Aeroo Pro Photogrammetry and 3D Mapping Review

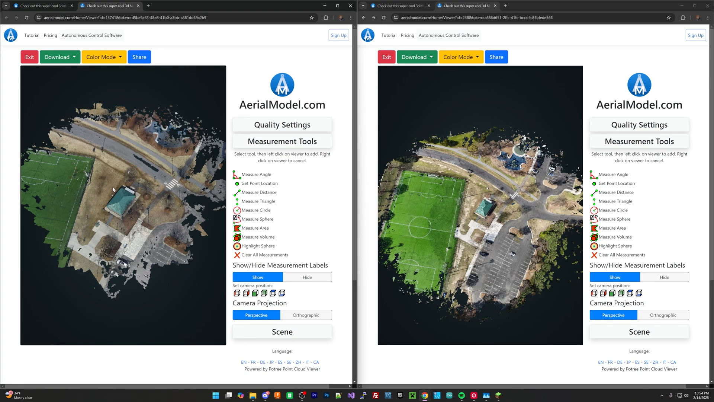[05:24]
So as you can see on the left here, it's the first thing that just kind of like kind of peeks out at me is that the fact that a while this is probably a little bit better in terms of the subject that it's focusing on, since I flew this manually, the colors seem to be off. And what I mean by that is that like, if you look at the colors, this is actually artificial turf. So this isn't even really, like, there's not really much variation.
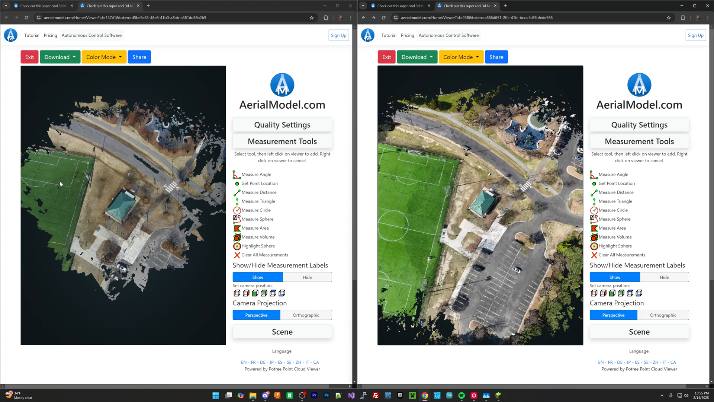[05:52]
I guess this was taken, oh, I don't want to say like a month or two after this. But realistically, that green has not faded that much. And even if you look at something like the blue turf up here, it's still kind of washed out. So I feel like that the colors are not the best accuracy.